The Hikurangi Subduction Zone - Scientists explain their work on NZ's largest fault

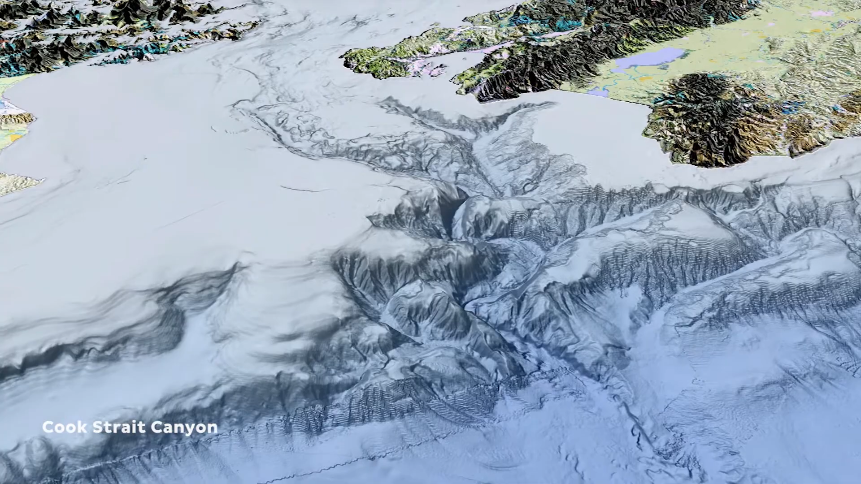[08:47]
An underwater canyon is not dissimilar to a river valley.